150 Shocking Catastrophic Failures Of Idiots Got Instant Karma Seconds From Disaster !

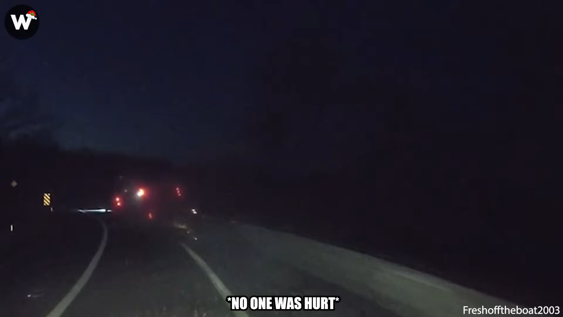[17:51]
never ignore a big blinking, slow down, so you don't roll over sign